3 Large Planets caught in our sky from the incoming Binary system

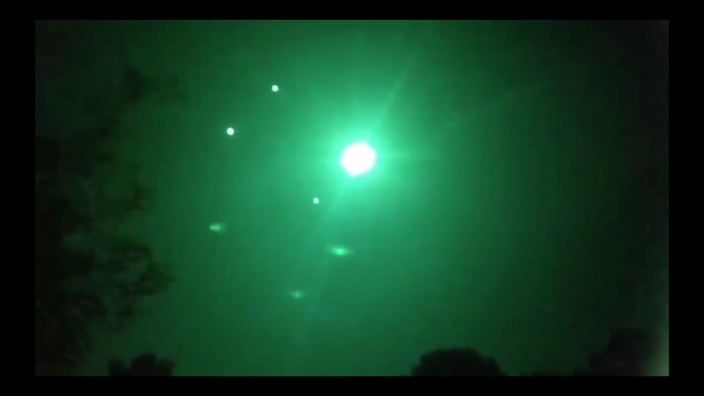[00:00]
Wow now what you're seeing here now is a you seen our Sun obviously now we have three planets planetary orb huge left of Sun one is at 11 o'clock the
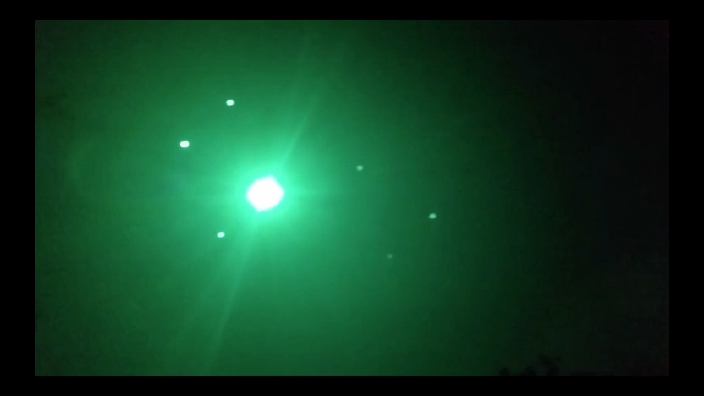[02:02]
objects are there the Sun is there three objects are bit left off the Sun and the reflection of the objects the three planets planets are on the the lens if you look carefully there it is while it move so I saw the proof you need something is there amazing footage here taking a look once again